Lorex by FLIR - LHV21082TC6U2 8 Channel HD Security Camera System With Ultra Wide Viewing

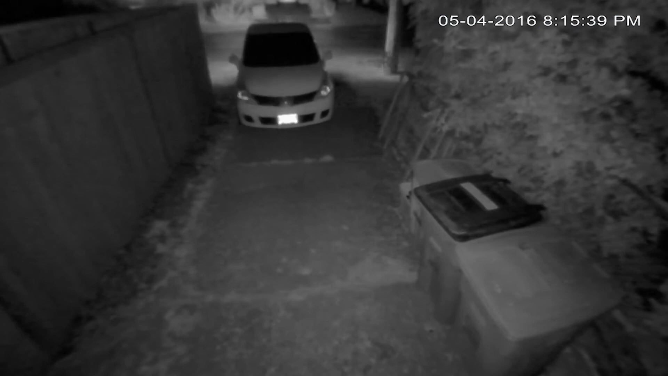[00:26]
All cameras are weatherproof and come equipped with IR night vision, so you can feel secure anytime, no matter what the elements throw at you.